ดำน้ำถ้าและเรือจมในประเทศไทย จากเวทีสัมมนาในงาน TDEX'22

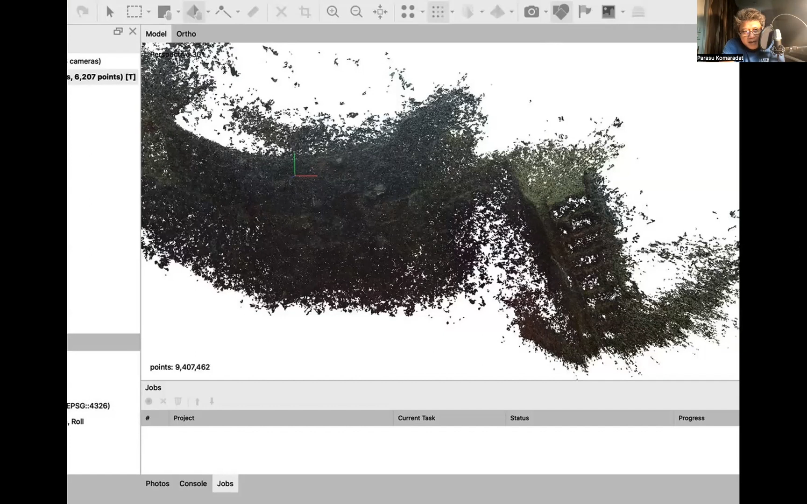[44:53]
คือเข้าไปไทแล้ว deficริงส์นี่คือ น่าจะประมาณ ถ่ายรูปประมาณ 2,000 กว่ารูป มันได้ประมาณ 9,400,000 พร้อม อันนี้คือเหลือปราบแล้วก็พอเราได้พร้อมมาแล้ว เราเอาไปเข้า 3D printer เราได้ประพาคาเหลือปราบจากที่เราไปเซอเวย ด้วยใช้วิธี Photogrammetry เอาเป็นที่ทับกระดาษปนโตได้ด้วย